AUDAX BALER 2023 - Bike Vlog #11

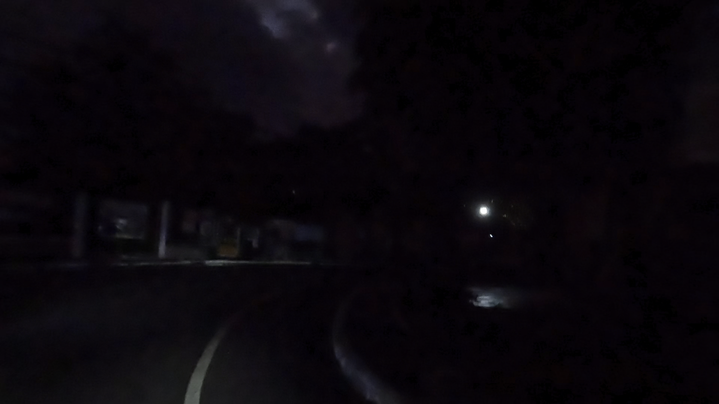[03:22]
Napakadilim ng langit. Magdamag siyang umulan. As in, sobrang lakas sa ulan. Pero, sabi daw sa weather, yung chinek yung forecast,